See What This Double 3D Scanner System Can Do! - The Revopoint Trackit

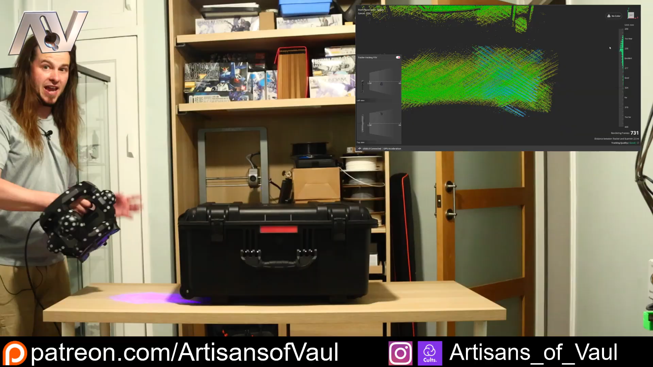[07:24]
So I'm going to look over here because I'm looking at my screen and what the scanning is doing, so that's why I'm not looking at the camera. We can start getting sort of the edge where we're getting this, and you can see how quickly, because I've turned this to a slightly larger distance, that we're getting all of this detail. So let's just rotate around here and try and get the sides and the edges and the corners of all of these. Now, it does look like we're able to pretty much have this facing away from the track it.
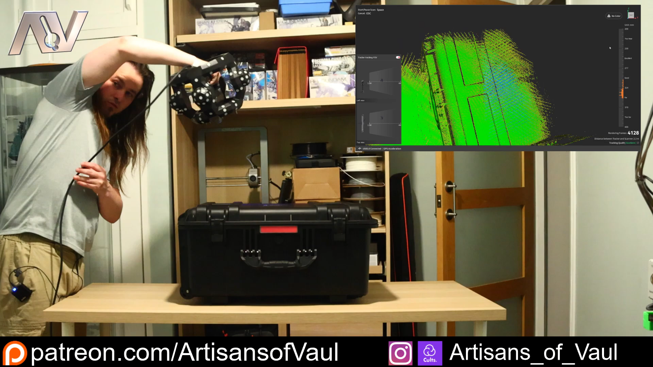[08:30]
or other scanners wouldn't be able to do, just really quickly and easily. Now, one thing I'll mention is I've got my light just sort of here, so that's possibly going to make some of these corners, let me just move this out of the way here, a little bit tricky to get, but it doesn't seem to be having an issue with them. It seems to be getting them fine. So I've got no issue with this at all. I mean, it's just, it's just so easy. It's just so insanely easy to scan. You kind of can't really easily go wrong unless you really try to, I think.
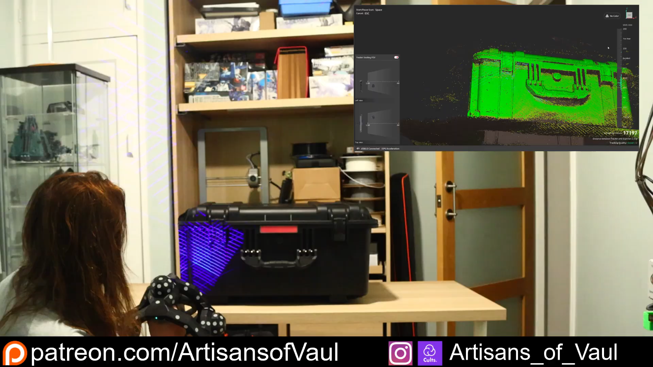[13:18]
I might even, if I go down a bit, just trying to make sure that the module can still see this. It is nice that you've got these, like, two blue lights on the top of the track it so it says if one of the eyes can't see you,
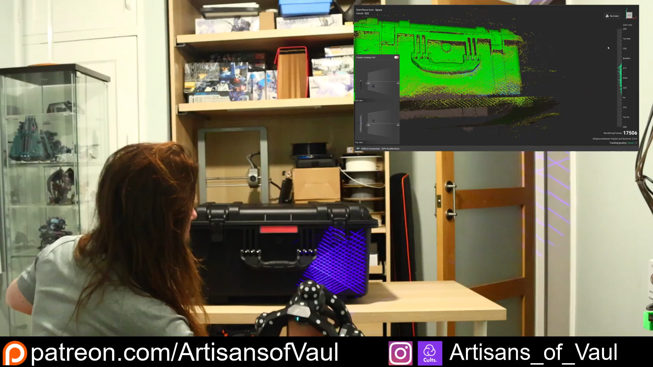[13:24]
which is pretty handy.
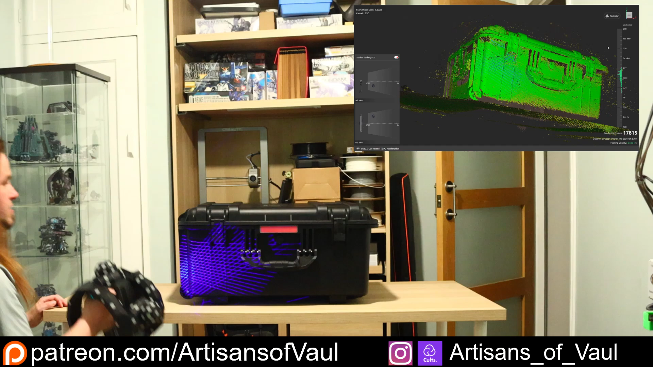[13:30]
So, we're getting all of this, all of the detail under there. Am I going to get... Now, obviously, the table's in the way here. I probably should have pulled this up to the edge to get some of the bits under there,
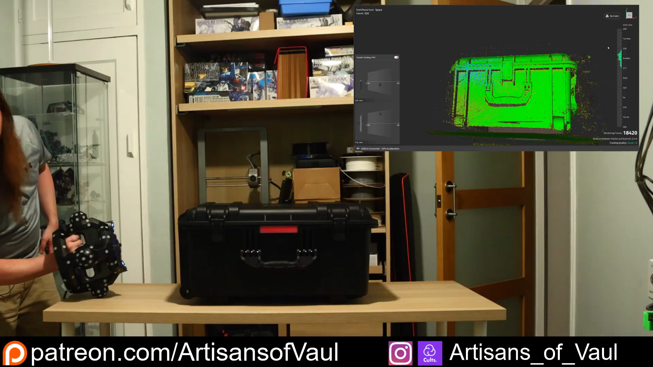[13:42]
but we can sort of drag this through here, getting all the detail in there. But the software, Revopoint software's really nice. I've got a separate video on that. I'm not going to show the software working because it's just showing the same thing and that gets really boring, but all of the holes will get filled in. I shouldn't put my finger in front of it. You can see some of the extra bits where I've done that and it's sort of picked up my hand. Let's get that bit there. And let's get some of the bits here that are a bit more reflective because of the light that's just up there. I mean, yeah.
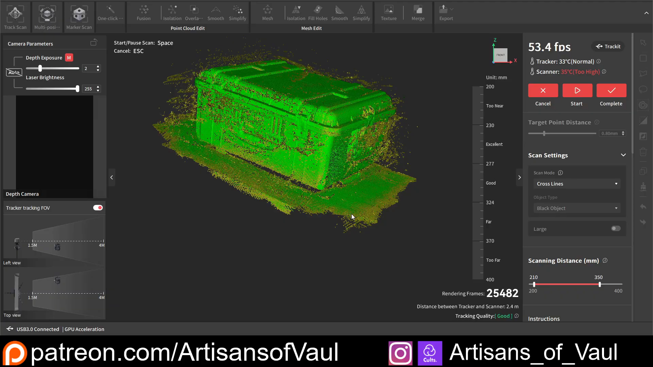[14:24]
So I'm going to... Oh, let's get that sort of edge there, that edge there. Okay, and with that, we're done. So let's come out of that widescreen mode and we're just going to come over and click Complete. Now, this is the Revoscan software.
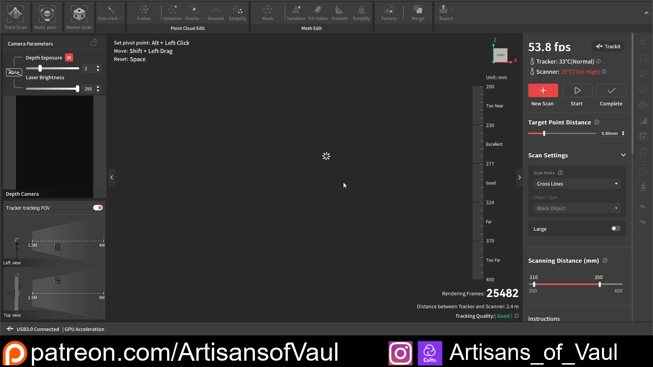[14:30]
As I said, I'm not going to cover this in huge amounts of detail, but I do want to show how this comes up and how quick this is to do different things.
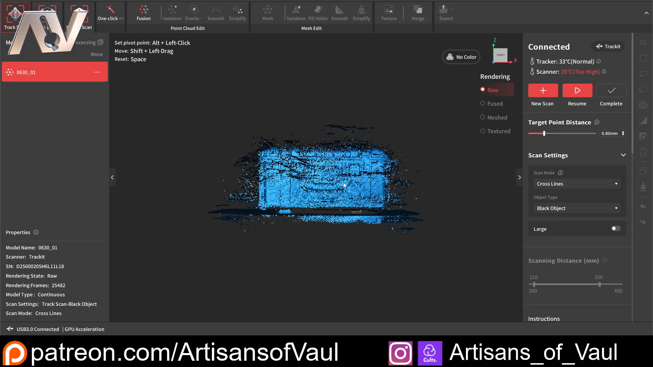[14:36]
I'll just time skip all of the processing parts because it's not really showing anything and show you the end result as well.
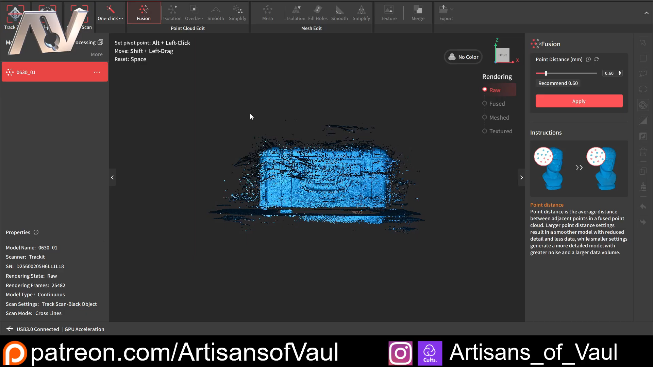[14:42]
This is no different to the normal Revoscan software.
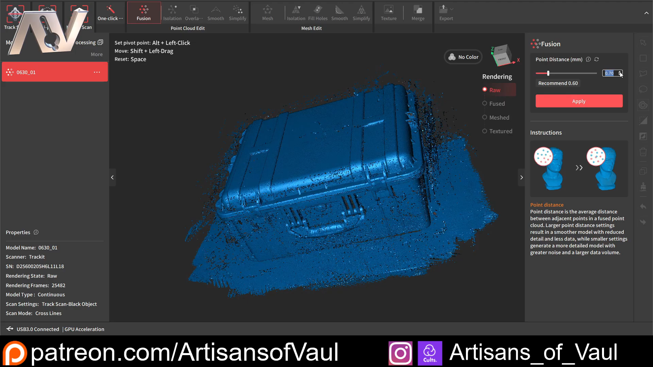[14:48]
As I said, I've got a video on that. Feel free to check that out and how this works. So I'm going to start by just fusing these points together.
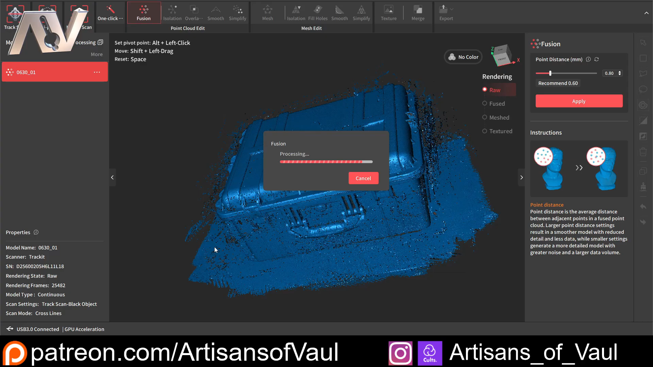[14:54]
Again, I've sped this up and you can see it's going to give a really nice result. It gets rid of a lot of the extraneous data and you can see straight away how good this is. We've got very little to do, just some holes that we're going to need to fill in and the software will do this.
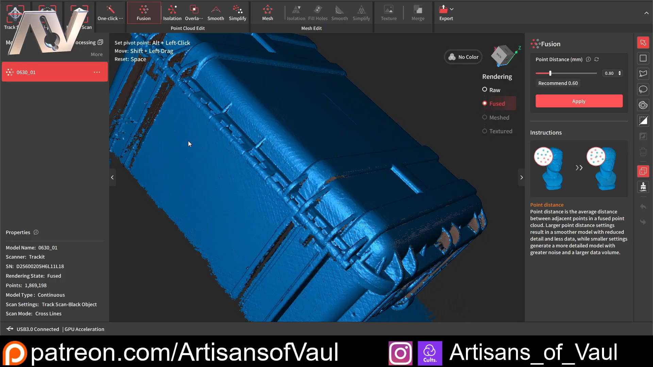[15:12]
Most of the holes are to the back where I didn't really scan it particularly well. That's because I'm actually not intending to use the back of this.
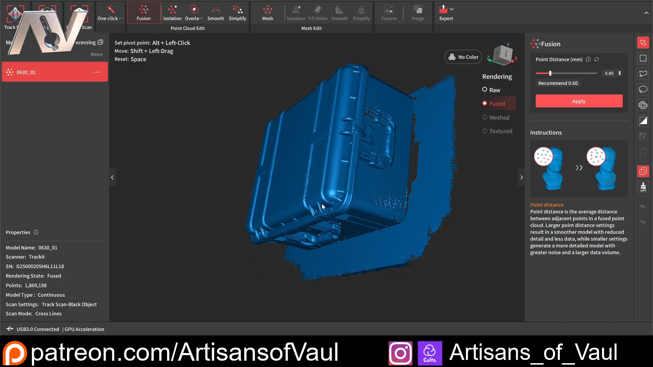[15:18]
I don't want it to have a hinge and I'm going to use this to make some scenery. So I'm actually just going to mirror this across in Blender. So I really didn't care about the back. As I said, I'm going to do a video on how to use the mode where you can move the object around and I'll try and do that for the next video. But yeah, a few holes, nothing really problematic here. They're all flat points and they're all on the deepest parts and where I was, well,
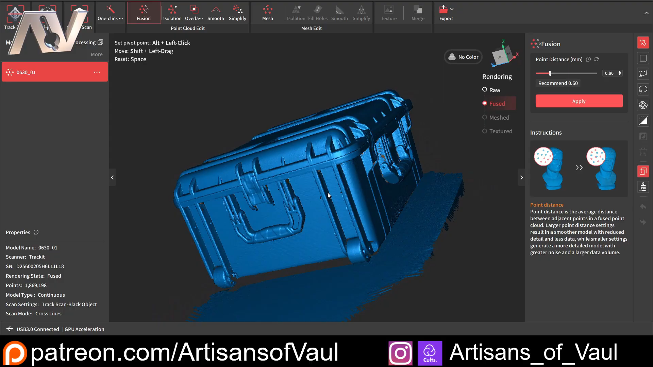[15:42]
not really scanning that well because I was trying to record a video at the same time as doing the scanning. A few moments later.